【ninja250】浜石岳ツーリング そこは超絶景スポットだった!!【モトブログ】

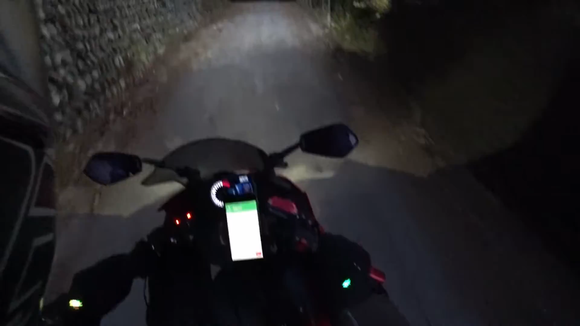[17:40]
うおーほーほーほーうおーほーほーでも一応目的地に設定した所には着いたかな
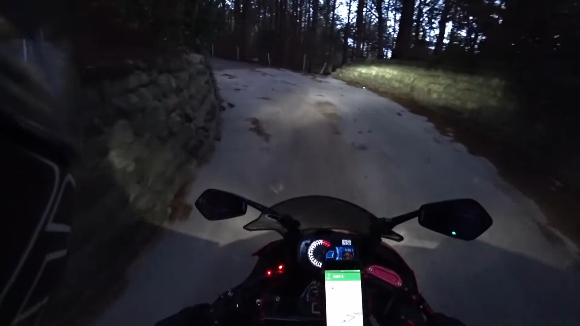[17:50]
いやこれ帰りも気をつけないとなおー真っ暗でも思ったより寒くないっすね今日ね電熱グロープじゃなくても良かったかもしれなかったなおーこの辺怖いよしもうすぐだ